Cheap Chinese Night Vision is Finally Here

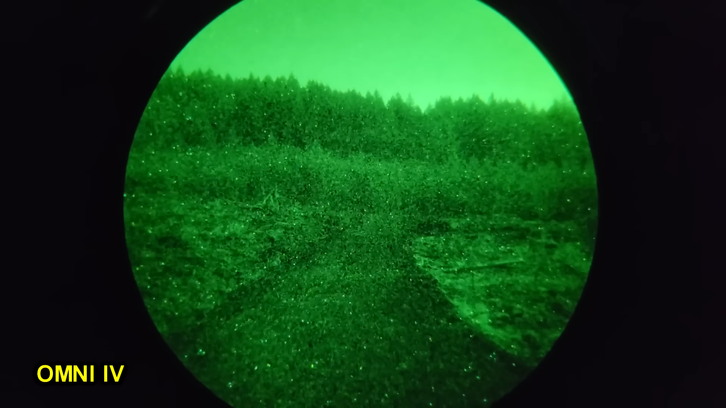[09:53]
other options on the market The housing is a little bit jank with the accelerometer-based pod shutoff The optics are, again, definitely worse than the mil-spec Carson glass you can get on almost any night vision device these days As far as the intensifier tubes go,